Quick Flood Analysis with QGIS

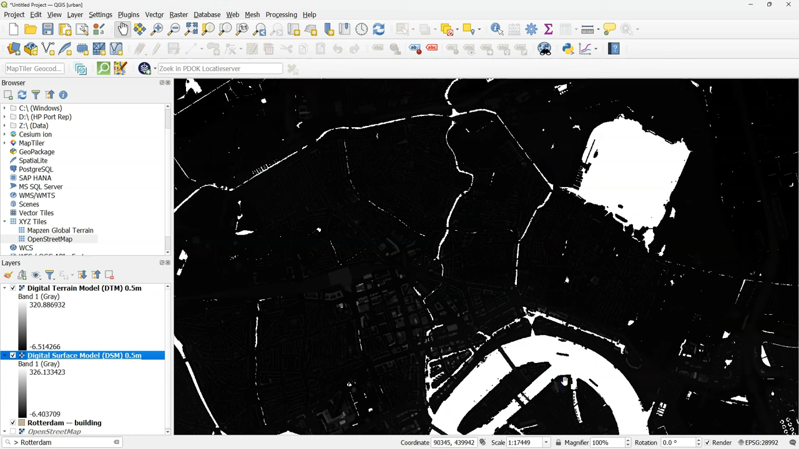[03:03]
available in the raster format so we can further process it. Let's clip the DTM and the DSM and I'll use export and I save it to this file name DTM Rotterdam and I'll make sure that I use the map canvas extent so I clip the whole
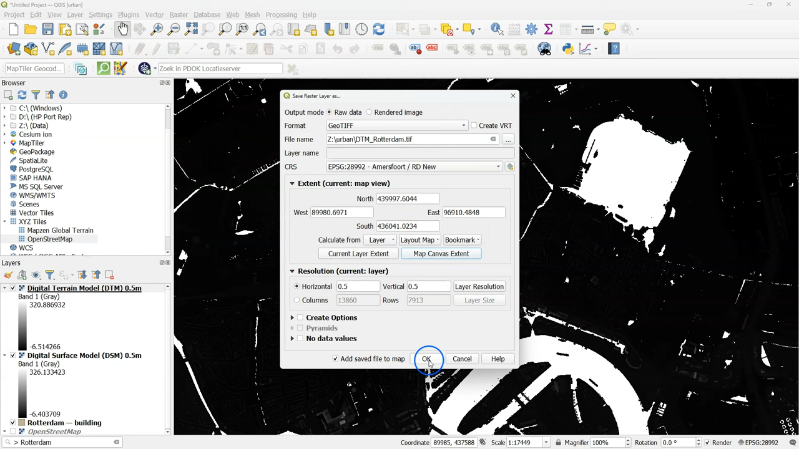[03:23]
DTM to the map canvas extent and then I click OK. It will download all the pixels now. Remove the original layer and repeat the procedure for the DSM. Click right. Use export save as.
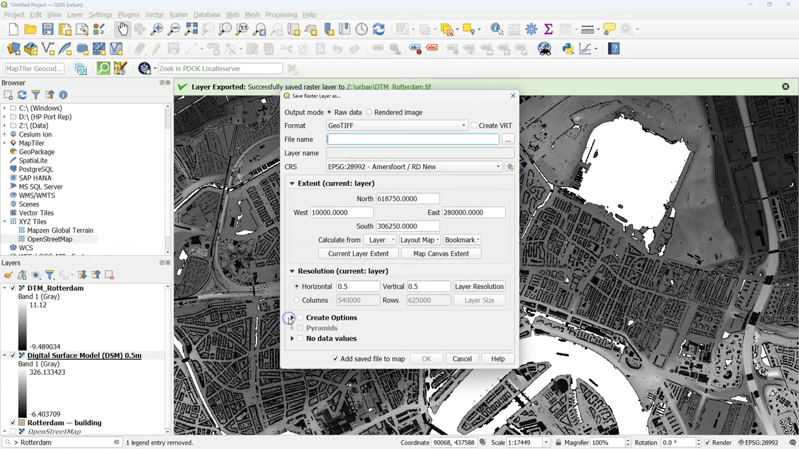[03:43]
Choose the file name. Take the extent from the map canvas extent and click OK.
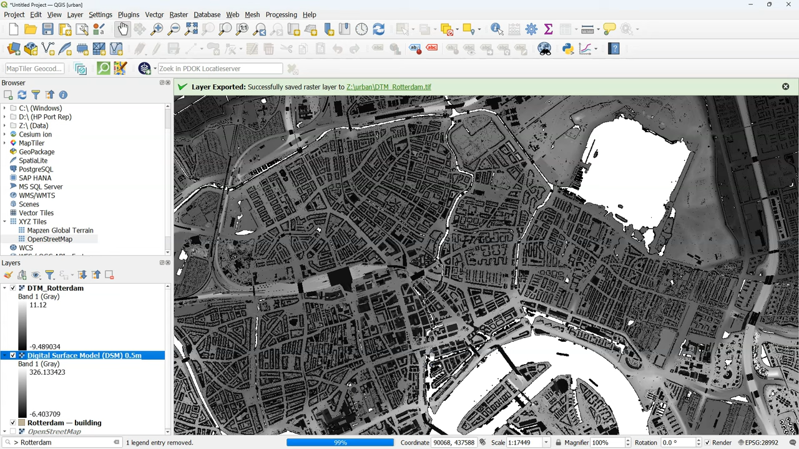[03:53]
Let's have a look at the layers. Open the layer styling panel. And remove the DSM.
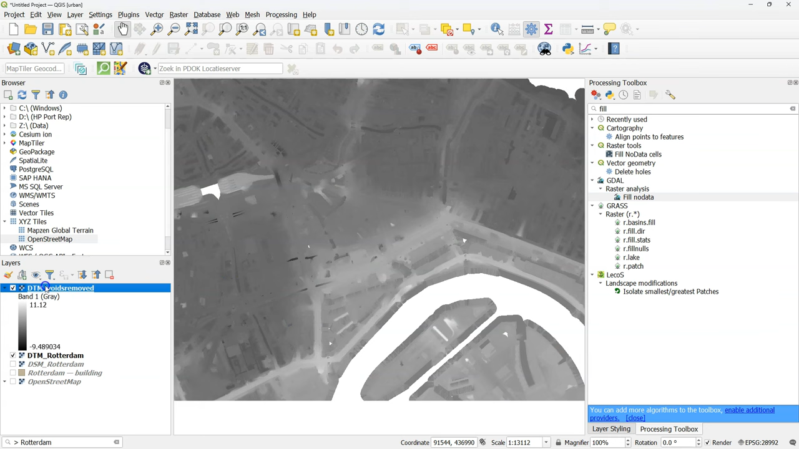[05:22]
Close the dialog. Go to the layer styling panel and visualize the result as a hill shade. And compare it then with the original one.
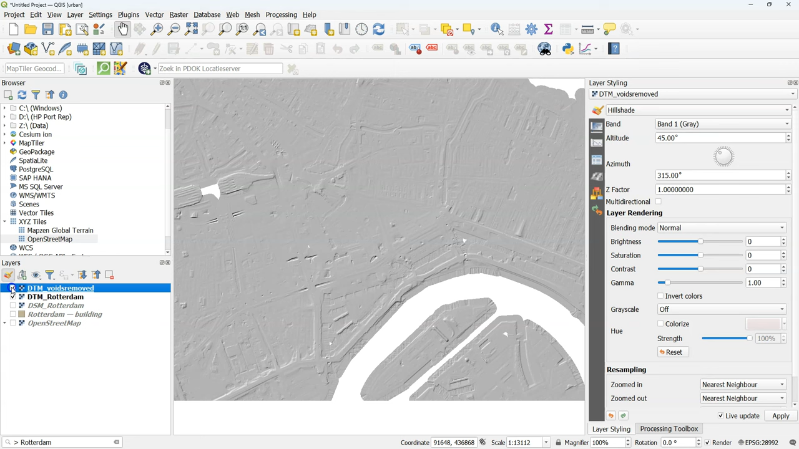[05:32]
And here we see that most of the voids have been filled. Let's remove the original layer.
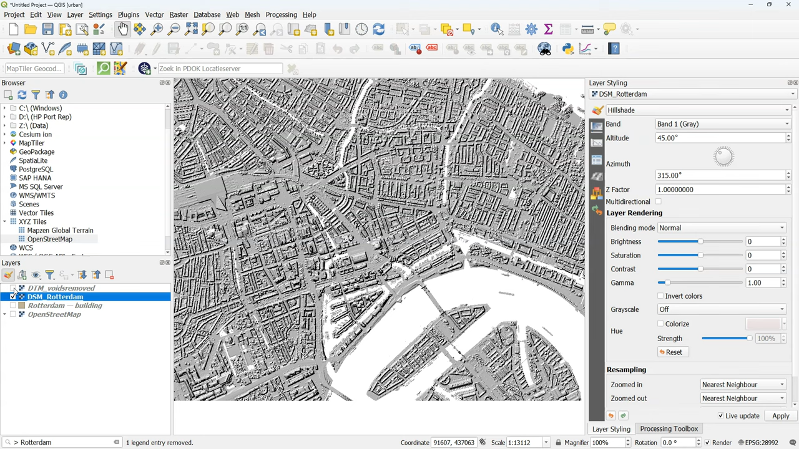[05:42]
And now we compare the DTM with the voids filled with the DSM. So here we see in the DTM that the buildings have been removed and the trees too.
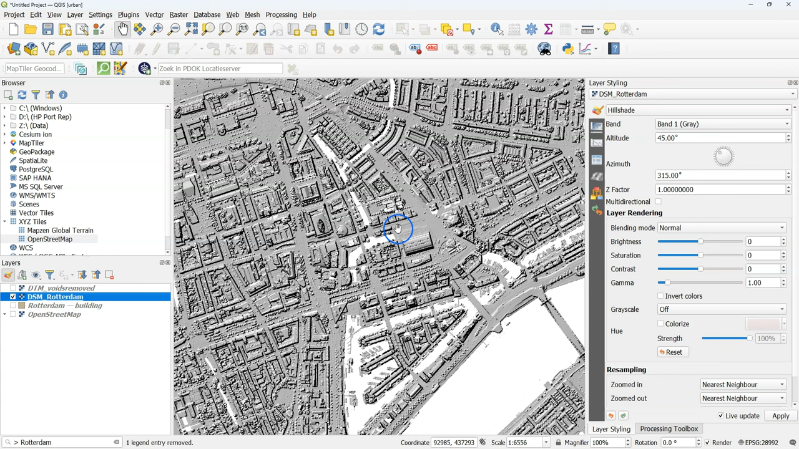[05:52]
Now we can also have a look at the histogram. Click compute histogram. You will see here the distribution of elevations in this image.
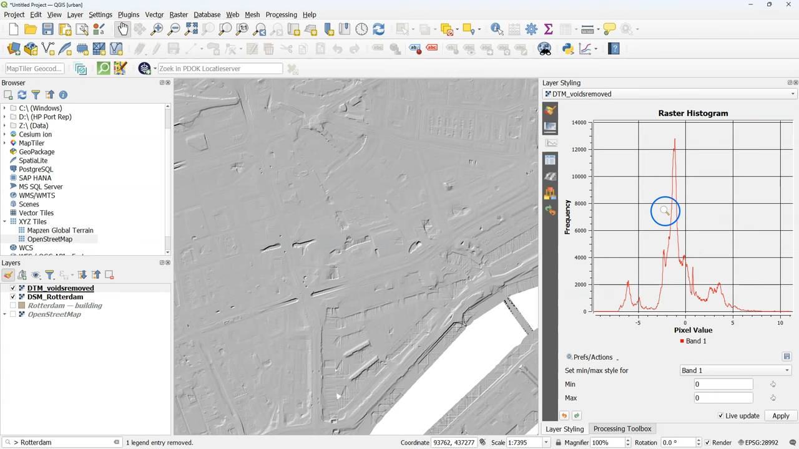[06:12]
And you notice that there are several peaks. These peaks have to do with the presence of dikes and boulder levels that are at different heights.
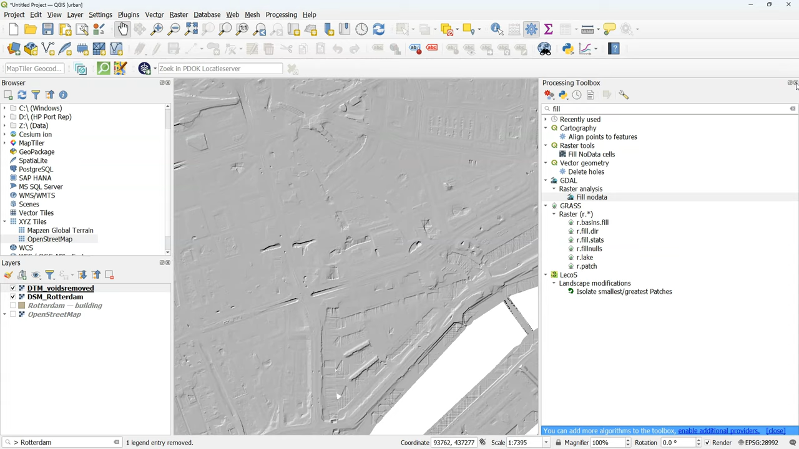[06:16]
Now I'm going to calculate the slope to have an indication of the dikes.
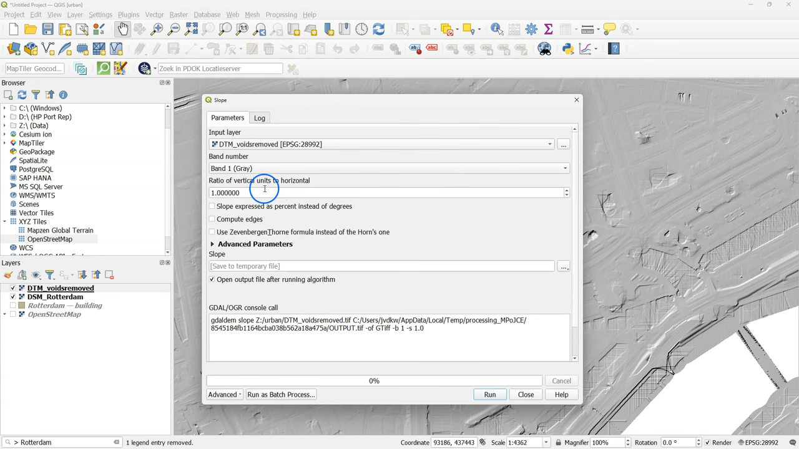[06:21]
Because the dikes should have steep slopes. I keep all the defaults here and I save the file to slope.
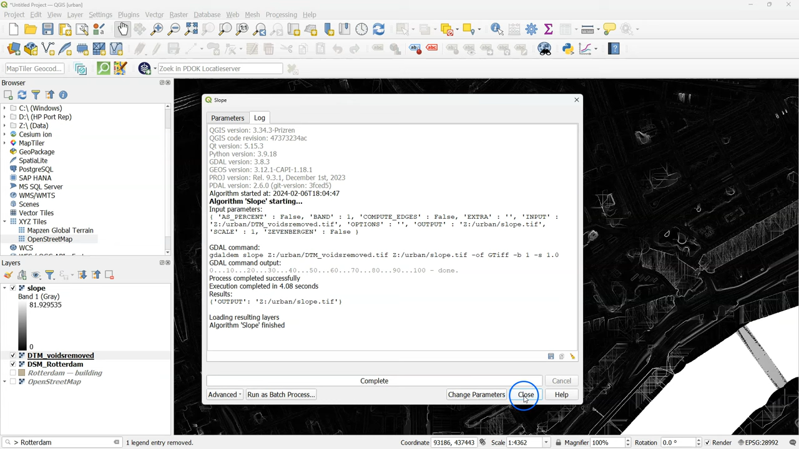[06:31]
Here we see the resulting grayscale. Looks a bit sketchy.
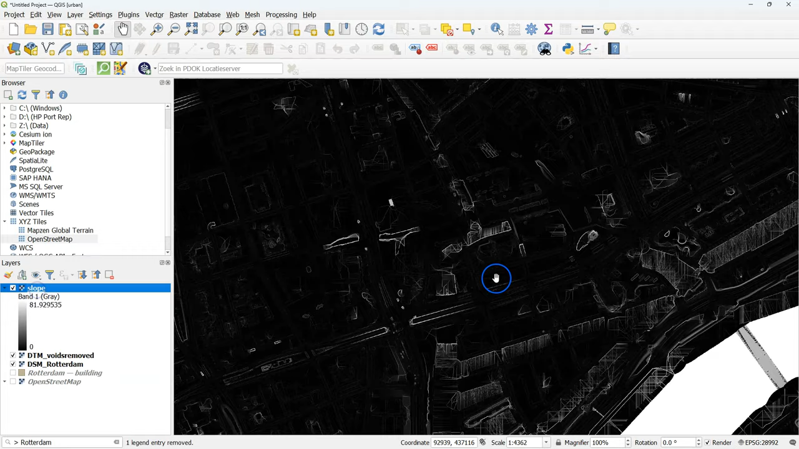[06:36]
Go to the layer styling panel.
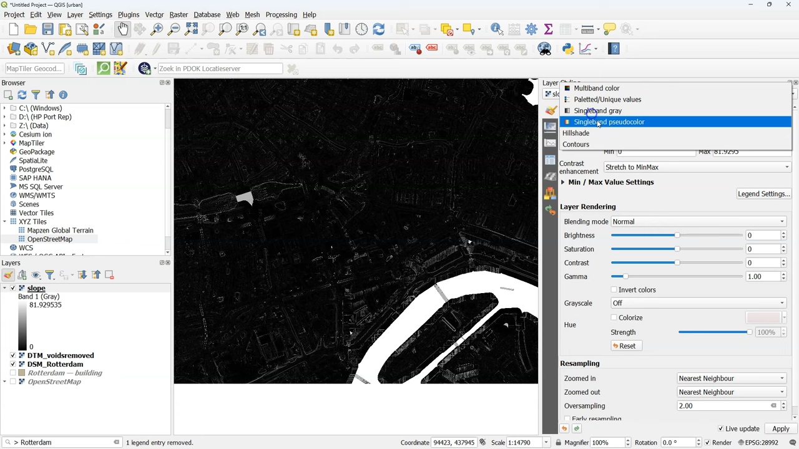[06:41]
There I use single band pseudo color because it's a continuous raster.
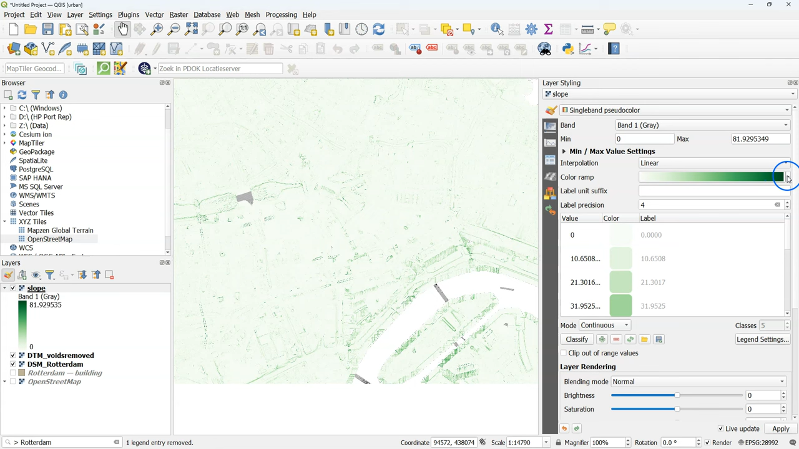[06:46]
And I choose here the Viridis color ramp. And this doesn't give us much contrast. And a good way to increase the contrast here is to use a cumulative count. And there you see now in bright yellow the steepest features which are our dikes.
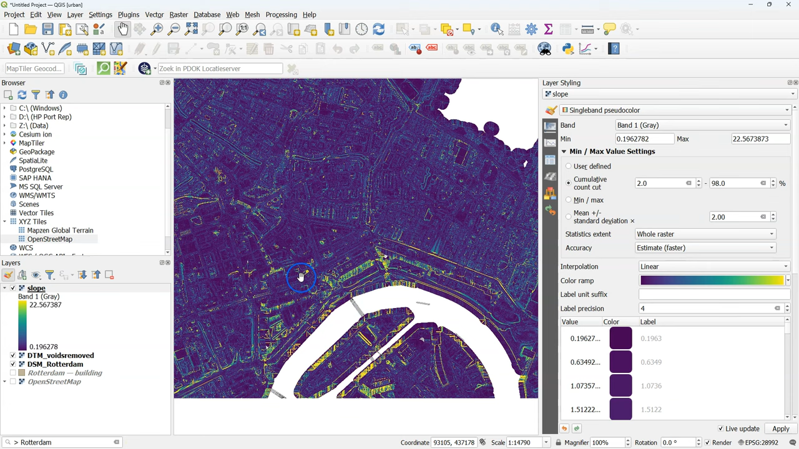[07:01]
So this is a way to get more information about the structure of this polder area with dikes.
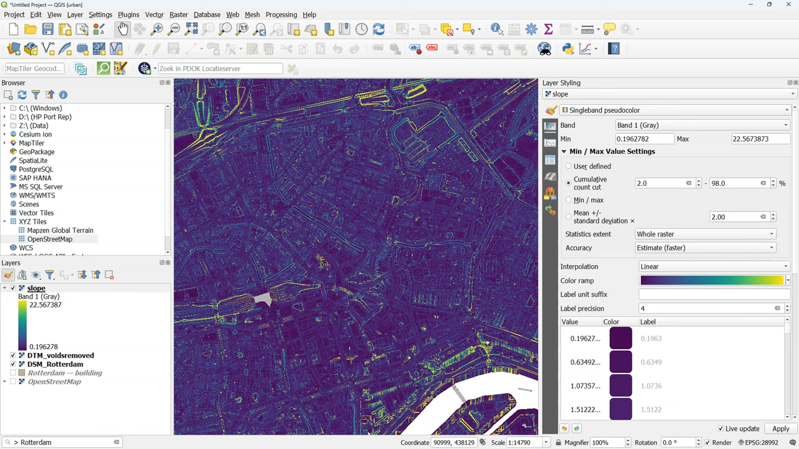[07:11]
We also see the taludes of highways and other infrastructure. Next I want to extrude the buildings. Let's have a look at the layer properties and check the attributes.